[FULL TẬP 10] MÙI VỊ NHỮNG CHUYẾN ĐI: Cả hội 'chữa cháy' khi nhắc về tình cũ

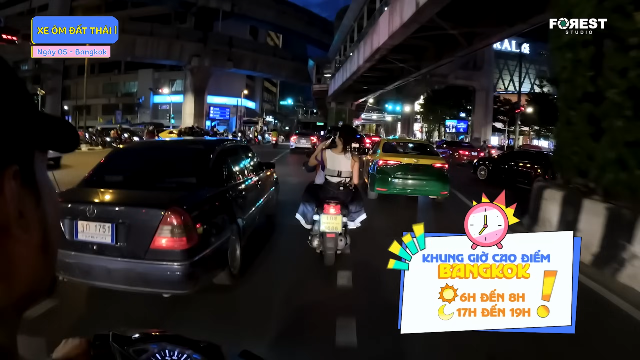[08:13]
Mọi người thấy đây, phía trước là xe ô tô rất nhiều, ảnh cứ len lỏi anh chạy thôi.
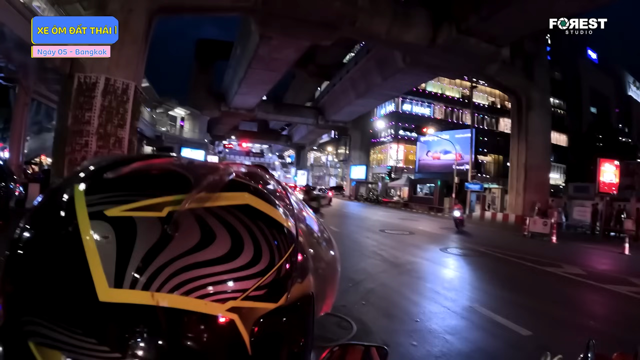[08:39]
Đường xe phá giao thông khá là đông lúc.